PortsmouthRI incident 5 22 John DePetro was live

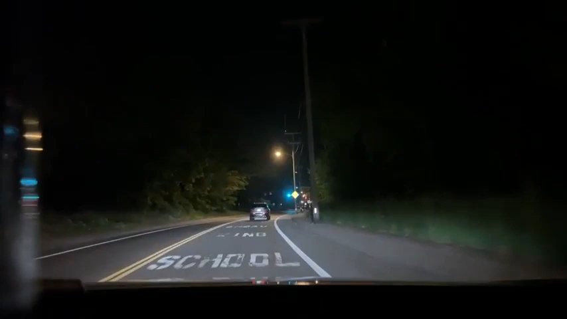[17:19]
Okay, now what? I think left up here, right? I mean, correct? Left at the left. Yeah. Fair enough. And step on it.
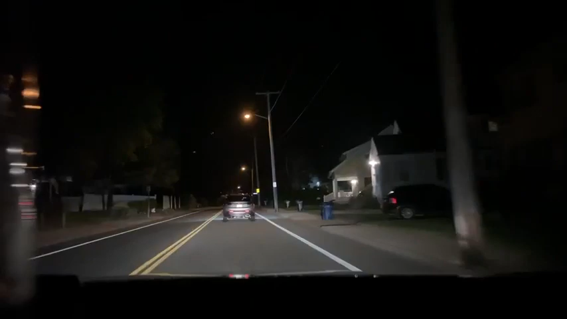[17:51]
One light. Five minutes out. Oh, good. They're going left. Turn left onto West Main Road. Yeah, I got that the first time.
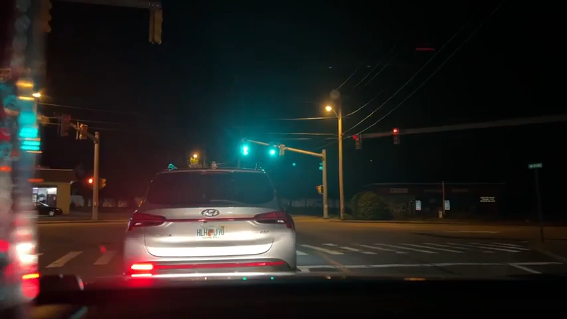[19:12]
Go, Florida. Is that Doreen Costa?
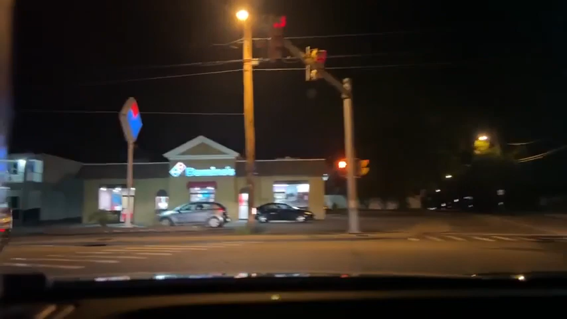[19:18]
Look at that. What's with the no lights? Continue on West Main Road for 5 miles.
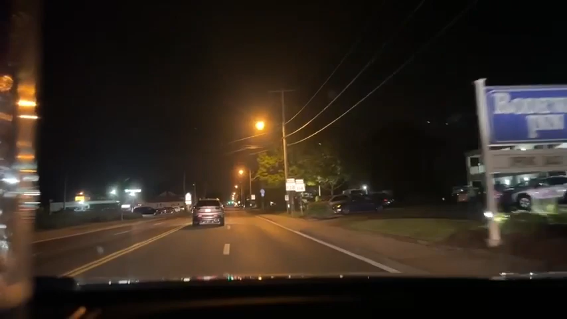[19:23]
Ah, right. All right. Out of the way. Come on. Like, I have time for this. A couple of rednecks. What? Why is someone... Oh, well, they probably live down Florida 6 months in a day.